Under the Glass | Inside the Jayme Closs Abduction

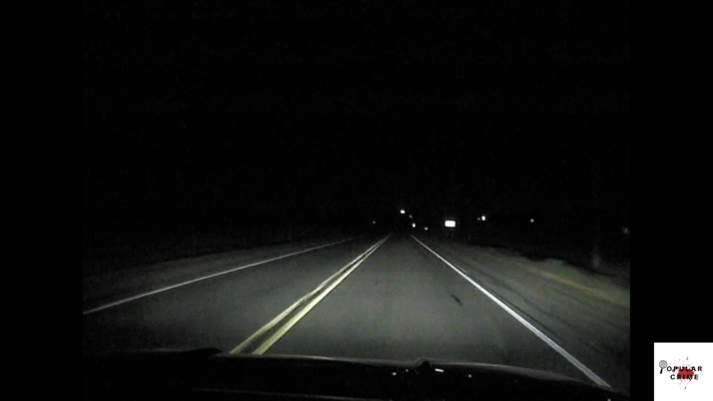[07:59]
And three police cars are driving west on Highway 8 towards the Klaus house. Remember, Denise had called 911 and that was at 12 53 AM. And the sheriff's office had dispatched three deputies to the house because they had no idea what was going on there. Police likely thought it was a domestic incident with the screaming, but they have no idea what they're about to walk into. Like I said, Patterson has left the residence and didn't realize that the police department was only three miles away from the Klaus residence.
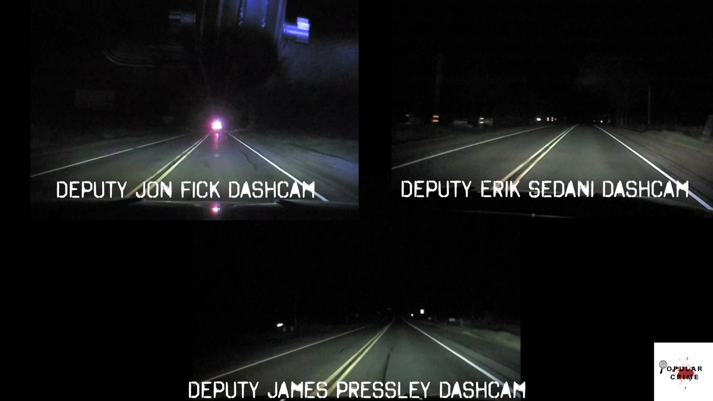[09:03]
Patterson is on the left side of the road and all three deputies make note of a maroon, older looking Taurus on the side of the road. But at this point, they have no idea if they're looking for a suspect driving or even what has happened at the Klaus home. But they note it nonetheless. And one of the deputies notes that there isn't a front license plate on the vehicle. And Patterson had already thought ahead on what he could do to avoid being identified. And he took many precautions, which we will get to in a little bit.